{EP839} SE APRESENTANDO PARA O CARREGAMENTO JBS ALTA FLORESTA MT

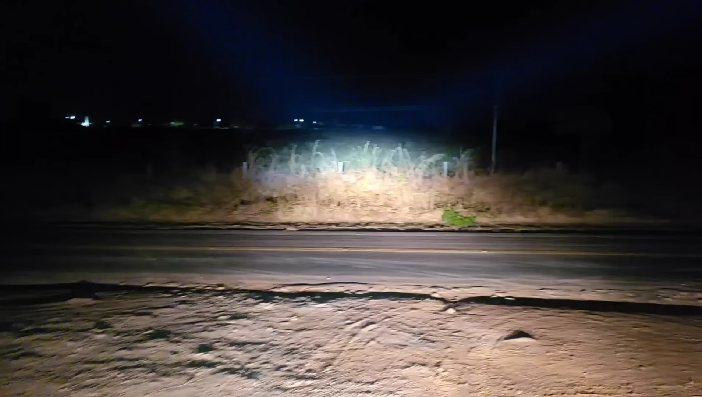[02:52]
Graças a Deus, uma noite tranquila, uma noite abençoada. E agora nós vamos voltar lá pro pátio JBS. Bora lá, pessoal, vem comigo, vamos que vamos.
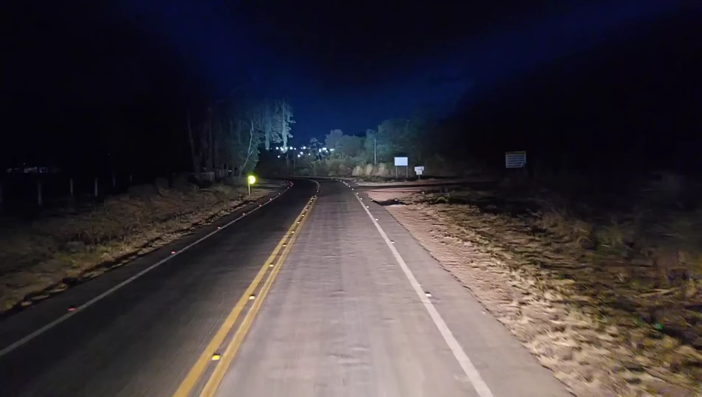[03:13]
Consegue fazer esse carregamento hoje? Tomara, né? Tomara que a gente consiga, né, Jimmy?
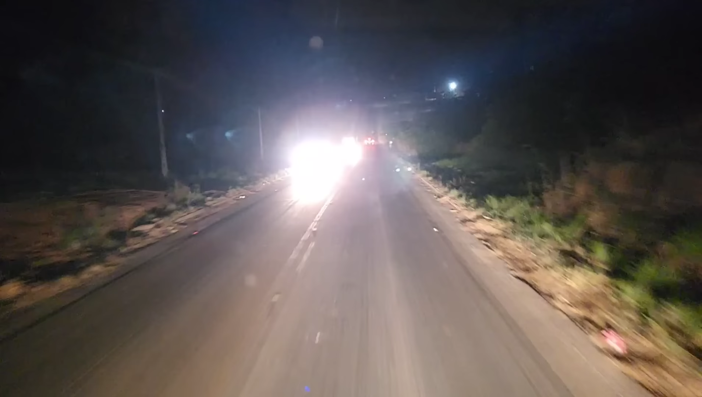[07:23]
Fica com o farol alto ligado. Ó, motociclista aqui, ó.
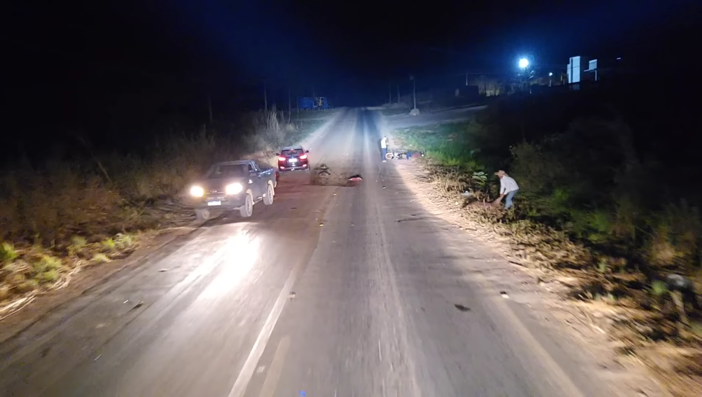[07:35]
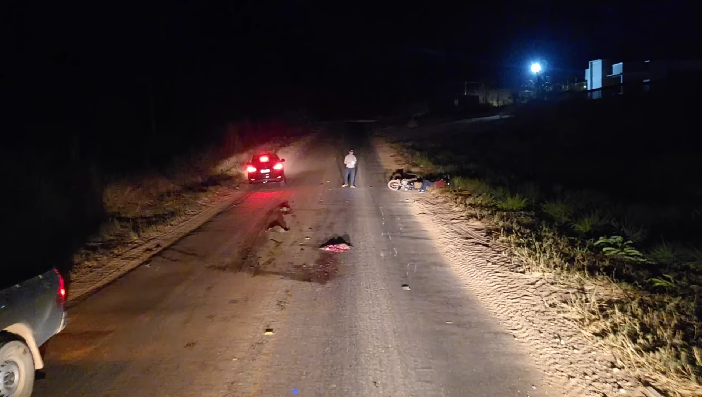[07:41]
Atropelou um bicho aqui. E foi agora.
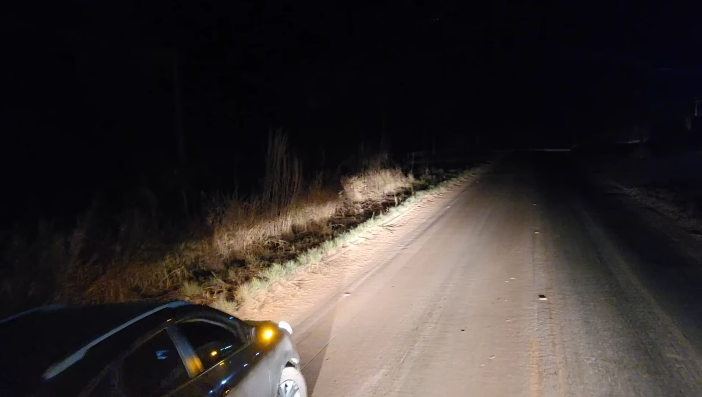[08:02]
Baixar o farol do veículo deles para evitar novo acidente, fica com o farolzão alto lá na cara da gente. Aí desce um nove eixo ali acelerado, passa por cima.